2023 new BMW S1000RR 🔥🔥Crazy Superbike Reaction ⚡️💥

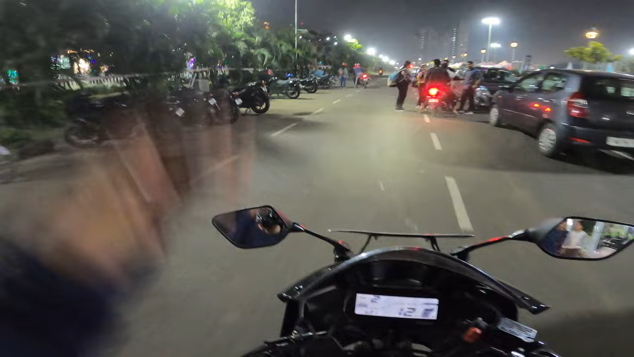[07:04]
अभी फिलहाल बढ़ते हैं घर की तरफ। ओ भाई रात के टाइम कितना खूबसूरत लग रहा है ना गाइस। और यहाँ पे एक चीज़ है, मतलब जहाँ पे ये आपका ये न्यू टाउन पे है, जिसको बोला जाता है सबसे डेवलपिंग जगह कोलकाता का, ठीक है।
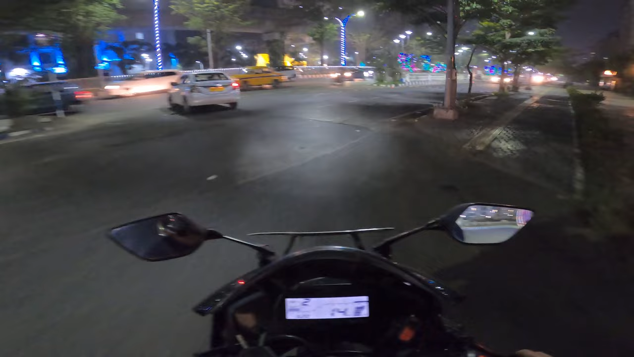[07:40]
तो मतलब ये बहुत खूबसूरत है गाइस, और ये सिर्फ न्यू टाउन है इसी वजह से पॉसिबल है, क्योंकि सबसे कोलकाता का डेवलपिंग जगह यही है विश्व बांग्ला गेट का।
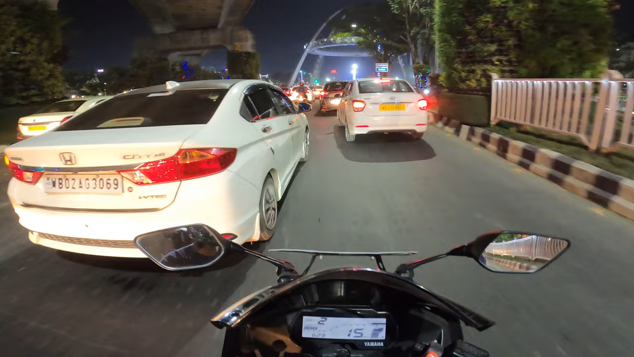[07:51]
रात के टाइम कितना ज़्यादा खूबसूरत लगता है ना गाइस, तो ये वाला खूबसूरत व्यू को आप लोग एंजॉय करो। और अभी इसके बाद लेफ्ट साइड पड़ते ही सामने ही है इको पार्क,
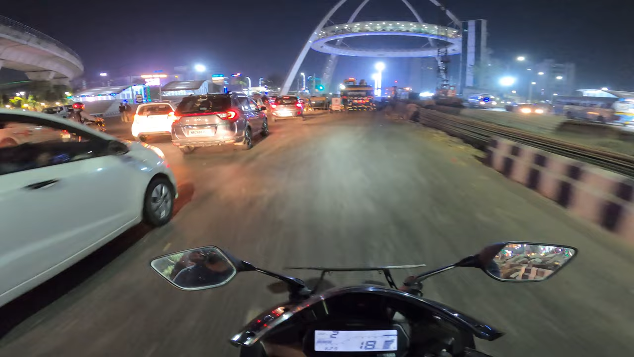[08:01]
लेकिन अभी फ़िलहाल बहुत रात हो चुका है गाइज, अभी इको पार्क जाने का कुछ फ़ायदा नहीं है, तो अभी फ़िलहाल जाएंगे अभी घर डायरेक्टली।